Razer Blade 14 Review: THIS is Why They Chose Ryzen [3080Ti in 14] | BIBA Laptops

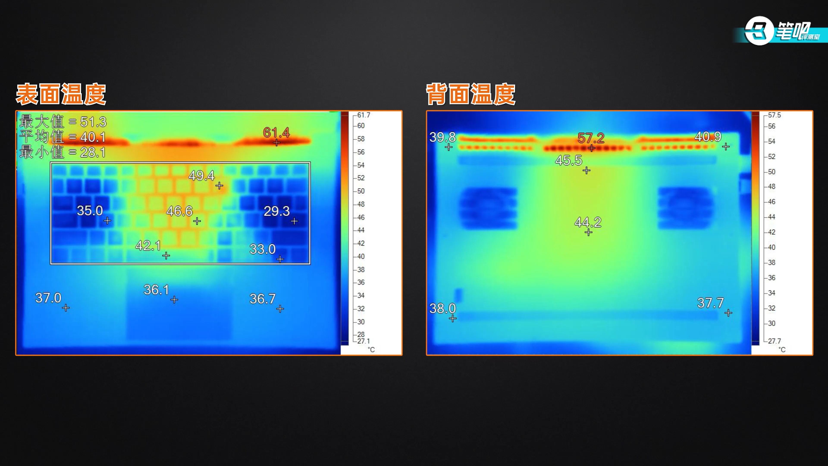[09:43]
Keyboard middle area was around 46. Left palm rest reached 37. WASD keys are 35. Spacebar 42. Bottom case middle area 44.2. Lastly, noise. It reached 49.7 decibels under full load.